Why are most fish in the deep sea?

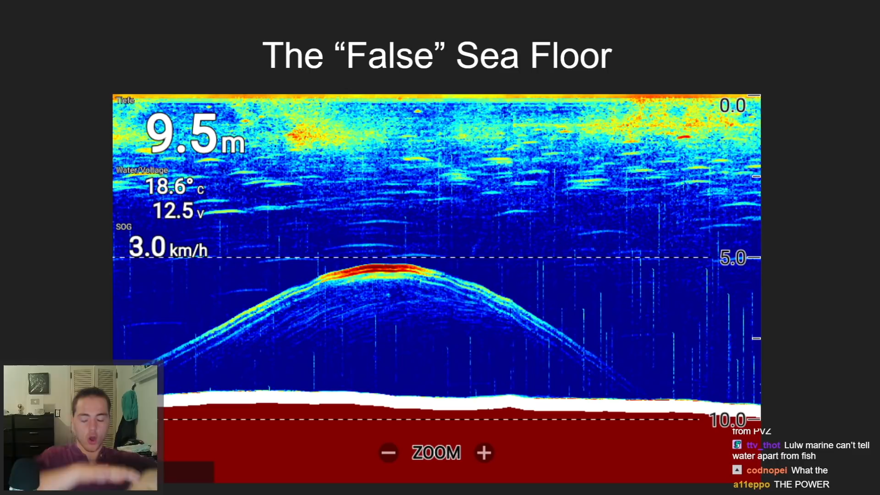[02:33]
On screen: depth 9.5 m, water 18.6°C, speed 3.0 km/h
And people thought using sonar that areas were a lot more shallow than they actually are because they would send out a sonar signal and it would bounce back off of the giant schools of lantern fish rather than off off of the actual seafloor. So for a while our mapping of the seafloor was pretty off. Another thing about them is they do what's called dial vertical migrations.